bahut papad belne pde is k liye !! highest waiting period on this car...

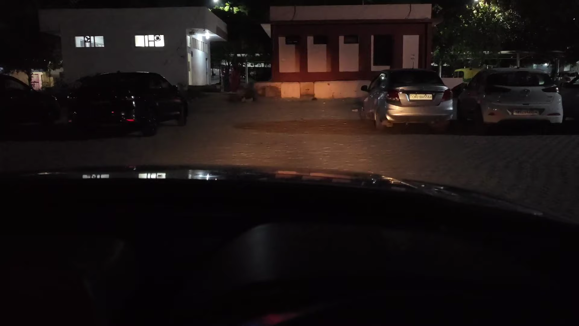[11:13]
और ये होगी लो बीम और ये हाई बीम, ये लो बीम ये हाई बीम, इस तरह की कुछ विजिबिलिटी मिलती है आपको गाड़ी की।